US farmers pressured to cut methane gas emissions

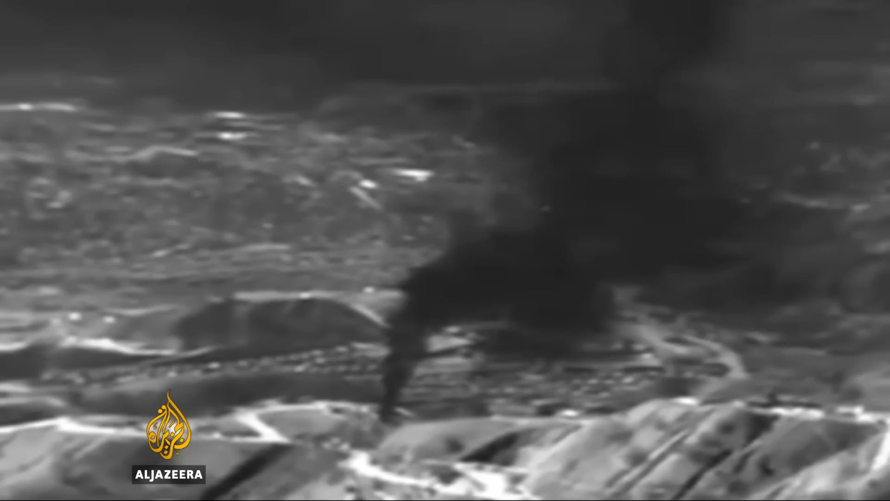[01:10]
Earlier this year, infrared cameras documented a massive leak of methane from a Southern California power plant.
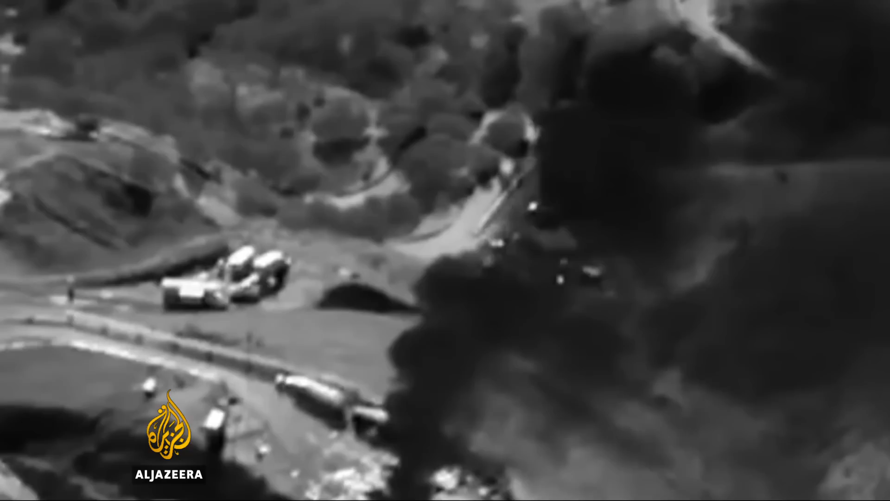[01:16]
It helped drive the state's legislature to crack down on short-lived but intense so-called super pollutants.